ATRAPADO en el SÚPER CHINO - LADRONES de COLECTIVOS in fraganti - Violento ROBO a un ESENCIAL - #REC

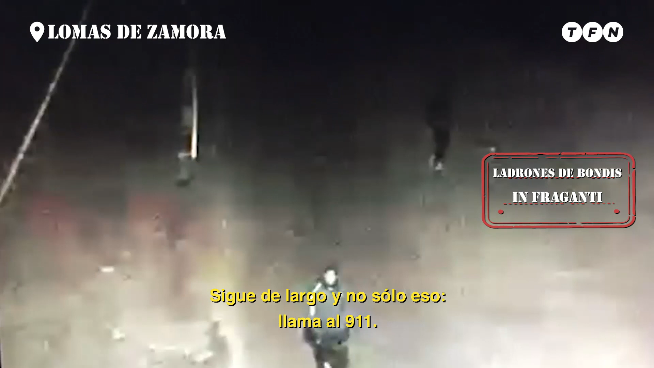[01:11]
El sujeto se va caminando hacia donde está su cómplice, que es un menor de 15 años.